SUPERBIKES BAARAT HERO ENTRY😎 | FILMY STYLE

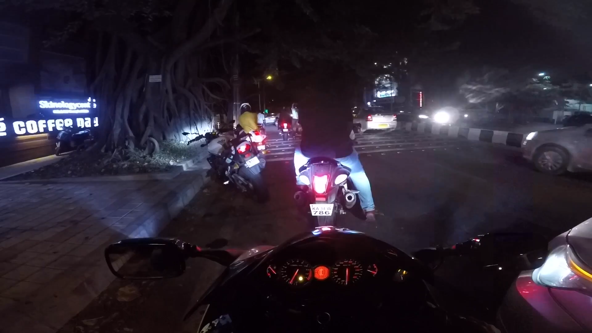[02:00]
थोड़ा फोटो शूट होने वाला है, नयाज भाई का शूट होने वाला है. तो कैमरा मैन एवरीवन रेडी, हम उनके पीछे रहेंगे. तो वहाँ पे ड्रोन रेडी कर रहा है वो.
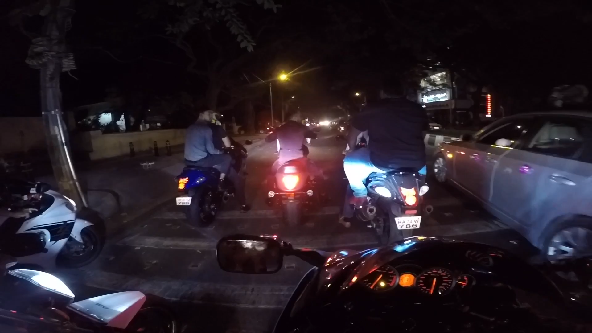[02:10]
तो नयाज भाई यहाँ पे, इनका शादी है आज, शादी हो चुका है, रिसेप्शन है. ओए होए पूरा धूल धूल उड़ा रहा है. एक नंबर.